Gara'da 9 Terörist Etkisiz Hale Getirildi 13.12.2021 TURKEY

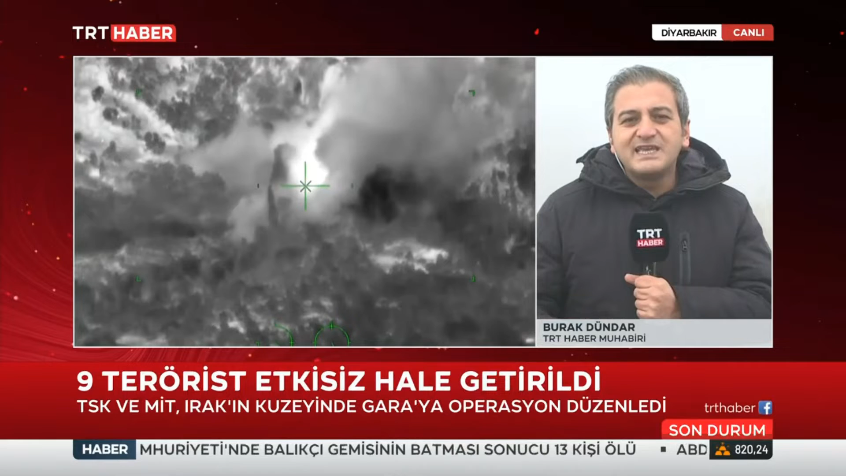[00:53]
Ve işte Gara bölgesinde tespit edilen o teröristlere yönelik operasyon için düğmeye basıldı.